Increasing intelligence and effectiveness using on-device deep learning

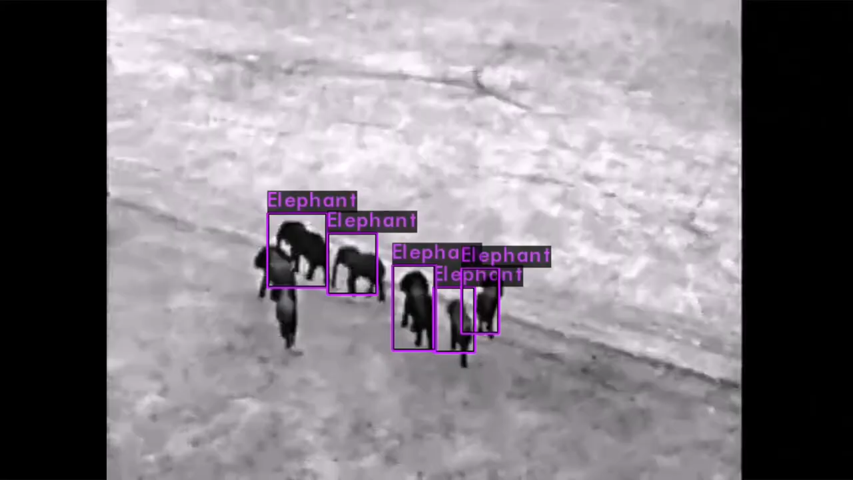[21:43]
So this was a system on a fixed wing drone to detect elephants and then poachers with IR video.